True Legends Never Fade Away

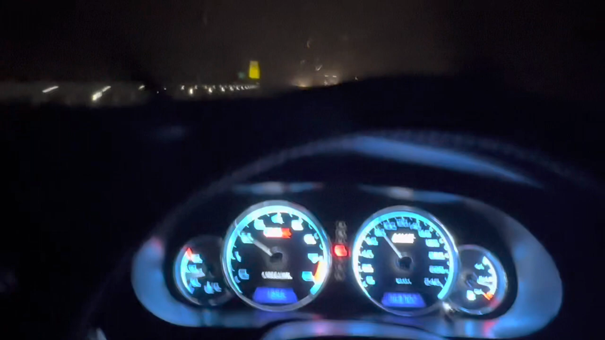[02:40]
Jam pukul 2 pagi dah sampai ke lokasi Aru Pongsu.
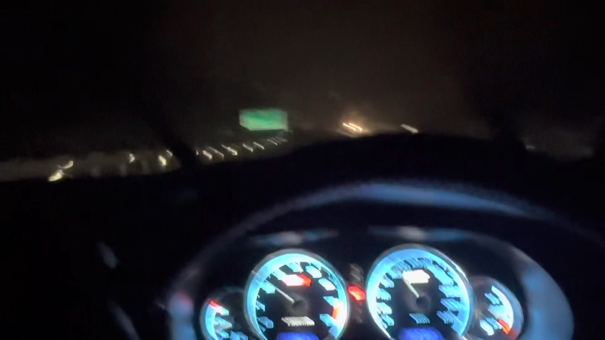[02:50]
Lagi 13 km ke jari dan hujan lebat, betul-betul lebat. Tapi yang paling menarik ni Wajah ni,
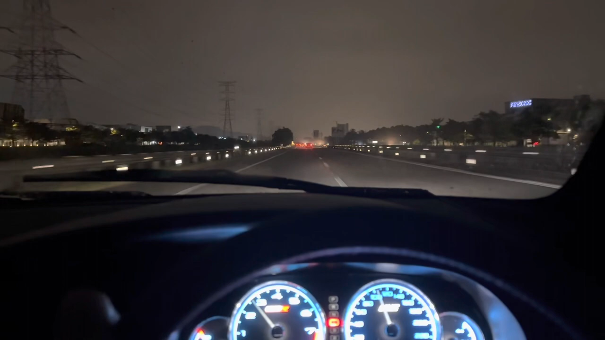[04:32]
Jarak untuk ke Tol Juru cuma lagi tinggal 3 km saja lagi. 2-3 km dah sampai ke Tol Juru. Dan jam dah waktu pukul 2:10 pagi. Okay, memang seperti yang saya jangka tadilah. Jadi saya keluar dekat Tol Taman Sara pukul 10 tadi. Saya singgah 3 stesen minyak.
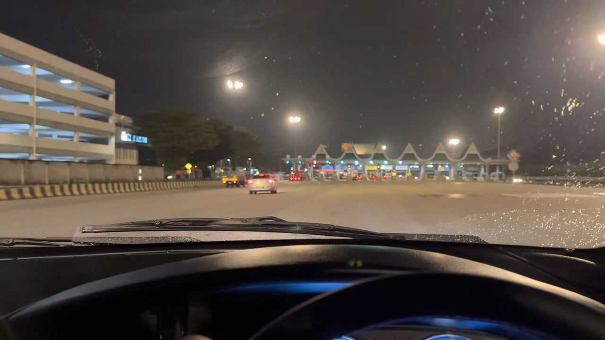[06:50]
Jadi kita bayar tol dan kita berhenti berehat di sebuah kedai nasi kandar nanti.
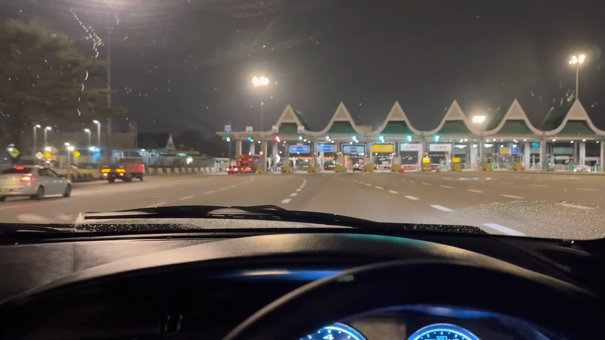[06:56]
Baik, sambung nanti ya. Baik. Selamat datang ke Bagan.